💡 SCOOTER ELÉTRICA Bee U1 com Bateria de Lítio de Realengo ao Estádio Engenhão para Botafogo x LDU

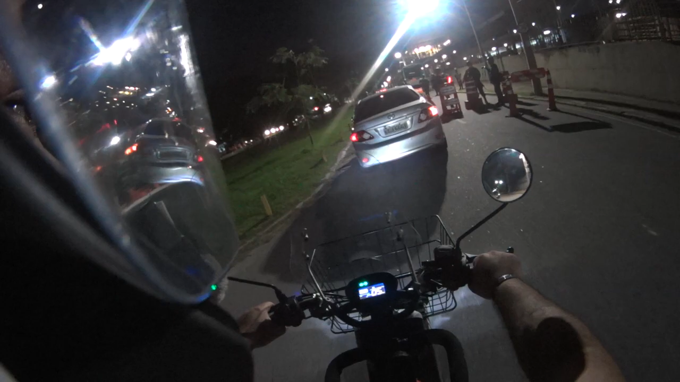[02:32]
achei que ia me dar um quadro, quase fui enquadrado com a minha motinha, eita, o exército hoje está aqui, eu moro pertinho da Vila Militar, e hoje acho que eles estão carregando algum tipo de armamento ali para o quartel,
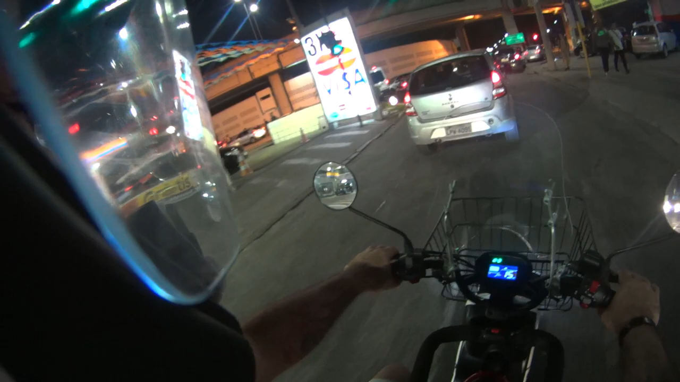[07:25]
aí fica o trânsito do jeito que tá aí ó, parado.
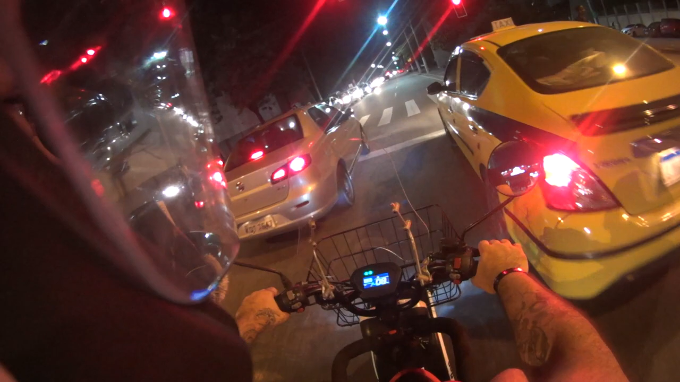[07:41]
Engarrafadinho e tal né, esperar o sinal abrir.
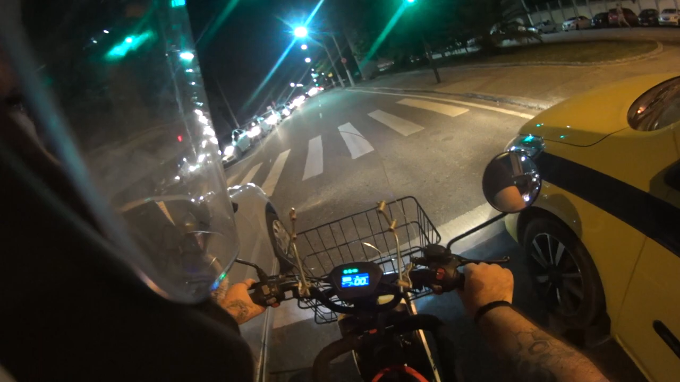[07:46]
Verde, uhuuu, verde, esverdeou pra gente, partiu, partiu engenhão, olha como é que tá o trânsito, que maravilha, tudo engarrafado, pra quem tá voltando aí do trabalho, por conta daquela ação do Exército ali né, cheio de caminhão, com os armamentos, aí eles fazem umas blitz ali, aí o viaduto aqui de Magalhães Bastos fica parado.
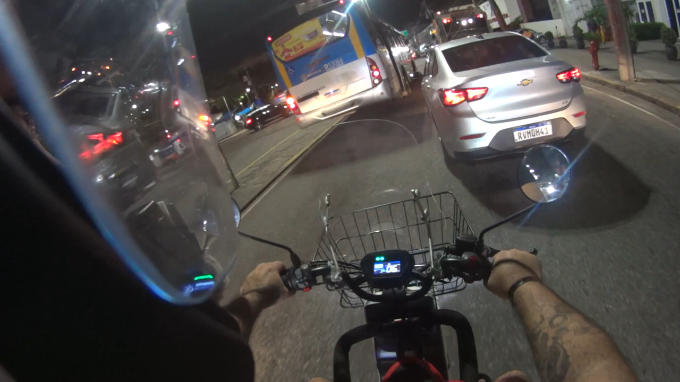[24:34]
vou realizar esse desejo aí, tá indo bem suavezinho aqui, para economizar bateria, o máximo que eu puder né, aqui já chegamos em Campinho, final da Intendente Magalhães,
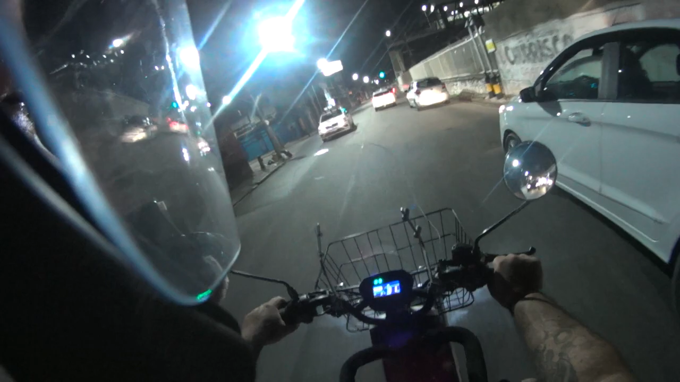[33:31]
fizeram uma má administração ali, roubalheira, ninguém assumiu a Gama Filho, e os prédios estão caindo aos pedaços, dá até para ver daqui o prédio,
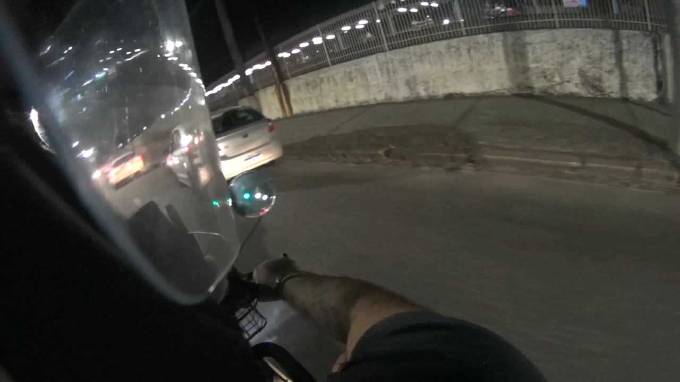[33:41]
está aqui a estação de Piedade, e a Gama Filho, que era uma das melhores universidades privadas do Rio de Janeiro, até do Brasil, hoje não existe mais, eu fazia esse trajeto diariamente, é de trem né, pegava o trem lá, em Magalhães Bastos, e vinha até Piedade, todo dia, durante quatro anos, boas lembranças, olha o prédio da Gama Filho ali, todo ferrado, todo fudido, está todo pichado, quebrado, uma pena realmente.
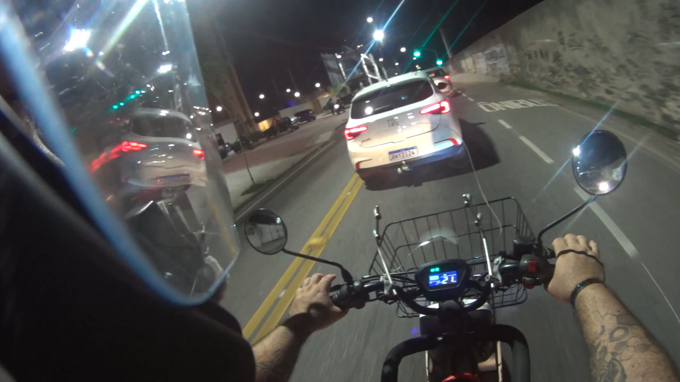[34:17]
É isso, Piedade, e a próxima estação Engenho de Dentro, que é a estação do nosso querido estádio Newton Santos, Engenhão, ou Newton, tem gente que fala Newton, tem gente que fala Engenhão, ele originalmente foi estádio João Avelange,
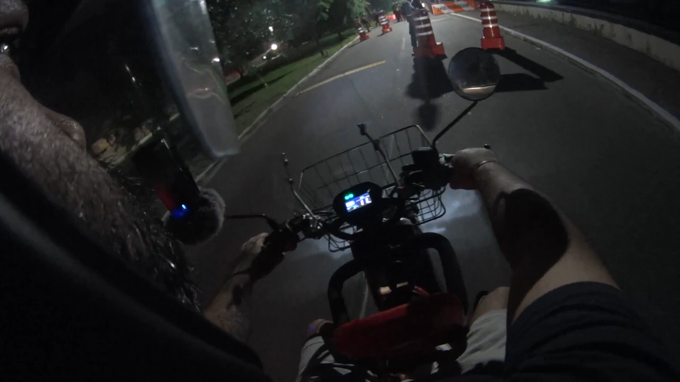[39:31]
É, rapaziada, na volta, achei, agora eu achei até que ia tomar um enquadrozinho, tava parando as motos ali, mas nada de enquadro. Essas motinhos aqui, eles dificilmente param.